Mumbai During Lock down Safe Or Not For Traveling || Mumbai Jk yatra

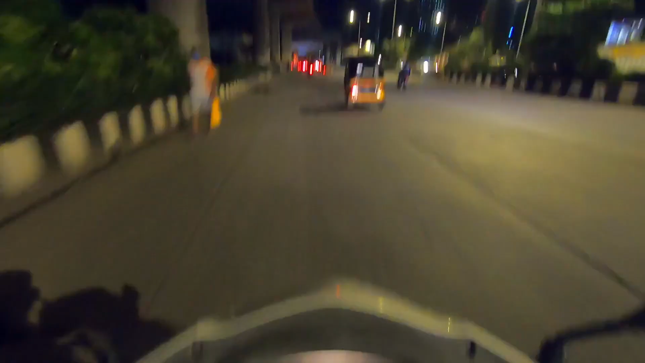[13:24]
अपने घर की ओर तो नाइट टाइम में मुंबई हाइवे कुछ इस तरह दिखाई देता है
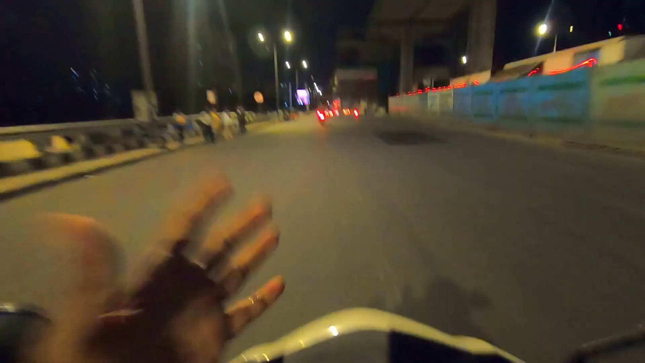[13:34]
यह है मलाड और यह है मलाड का मेट्रो सेशन जो अभी बनी रहा है मैंने गोप्रो का बहुत
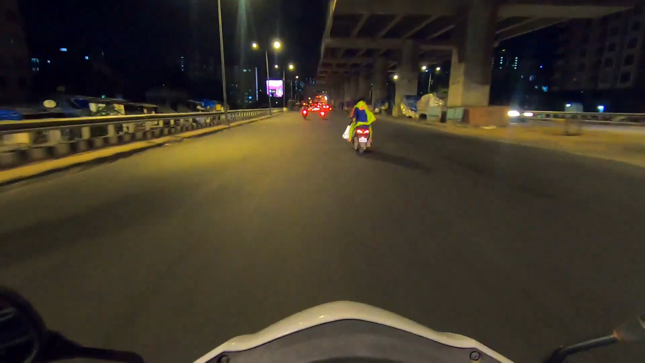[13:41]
लोगों से सुनाए कि नाइट मोड वीडियो शूट अच्छे से नहीं करता है बट य करके
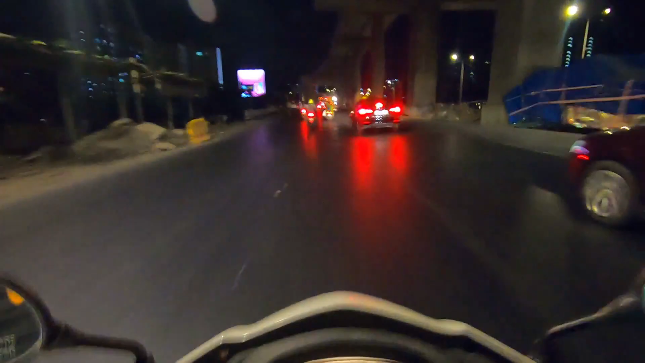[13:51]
कि यह कैसा लग रहा है इसका व्यू अगर आप लोग मेरी पूरी वीडियो लास्ट तक दिखते हो तो आपको समझ में आएगा एक टाइम ऐसा होता था इस रस्ते पर की आदा आदा घंटा एक ही जगे पर खड़े रहना पड़ता था इस जगे पर बट यू टू लॉ
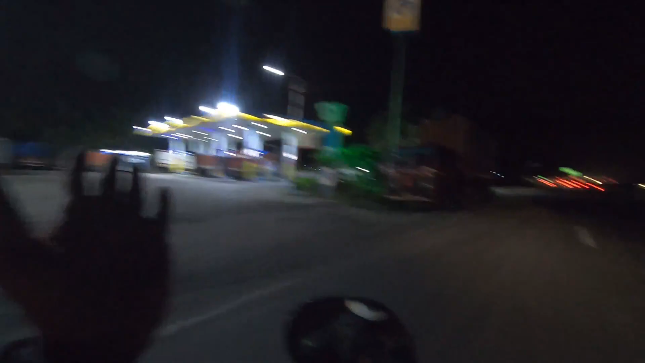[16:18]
इस पेट्रल पाम से मैंने मॉर्निंग में पेट्रल फिल किया था और वह जो ग्रीन का लगा बोर्ट दिख रहा है वहां से दिखा रहा है नाएगा